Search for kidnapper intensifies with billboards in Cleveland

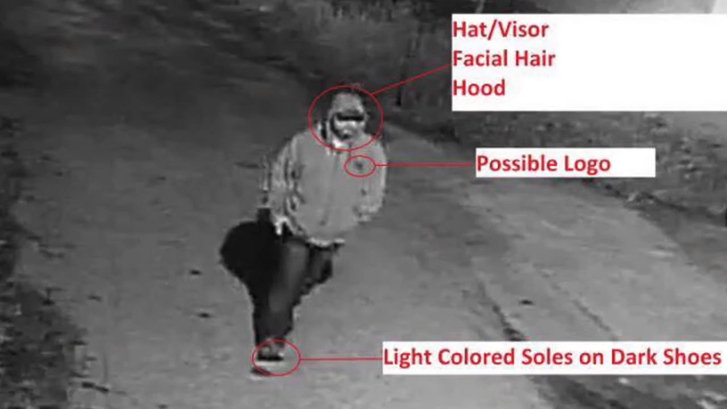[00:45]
Police say the man was in the little girl's neighborhood on West 104th near Western around 2 a.m.
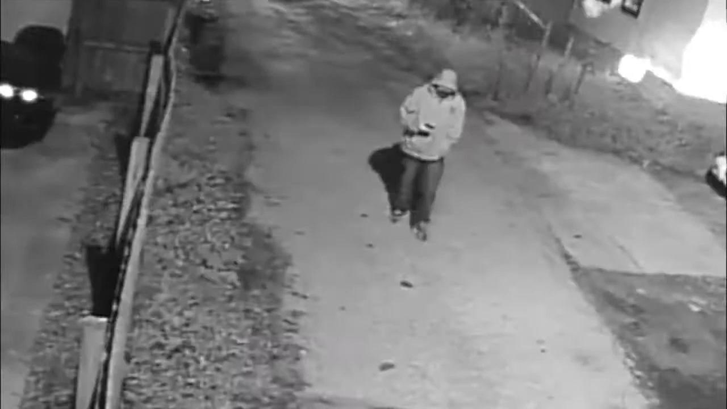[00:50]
exactly a week before she was taken.
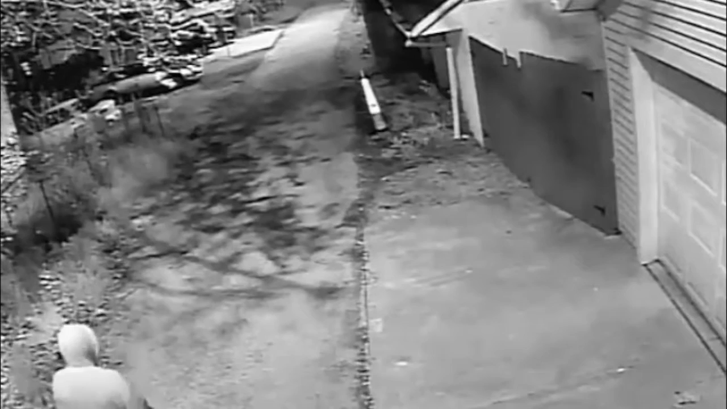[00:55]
Surveillance video even showing him carrying her out of her home that Saturday around 4.30 in the morning.